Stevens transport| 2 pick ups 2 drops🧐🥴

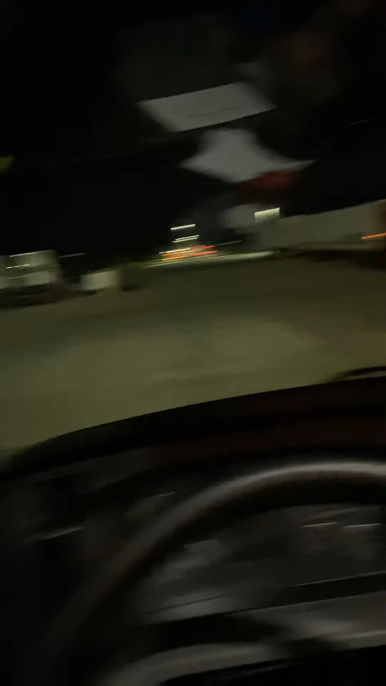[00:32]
You got the yard guy moving all these trailers so all these other guys can get a door. So it's pretty obvious that this particular place is a nighttime operation because they coming in deep.